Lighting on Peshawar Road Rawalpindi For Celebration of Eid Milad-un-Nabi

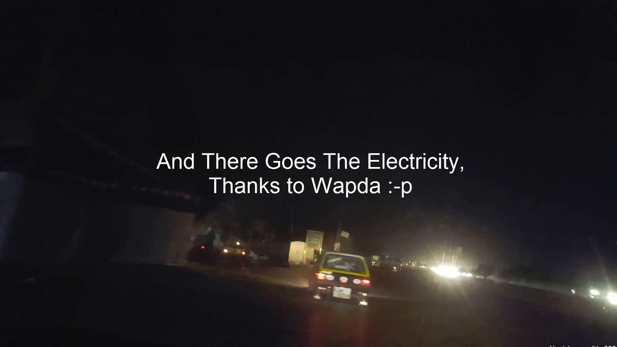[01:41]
अभी मैं कैप्चर कर रहा था कि कितनी अच्छी ये रोड के साथ लाइट्स लगी हुई है और अचानक से लाइट भी चली गई। गुड हो गया यार, गुड हो गया। अभी ये सर्दियां चल रही हैं और क्या कहते हैं दिसंबर का मौसम है जब वो बिजली की डिमांड ना सबसे ज़्यादा कम होती है।